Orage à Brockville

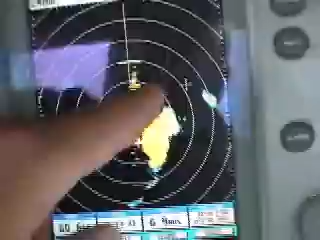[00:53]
Nous autres, on est là. Puis ça a l'air juste de nous frôler.
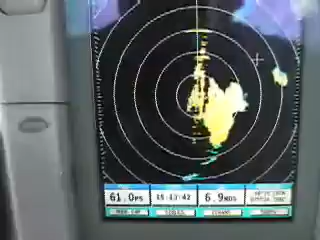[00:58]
On devrait être pas pire quand même. Bonjour. C'est moi qui est Sylvie. Là, on est dans la tempête.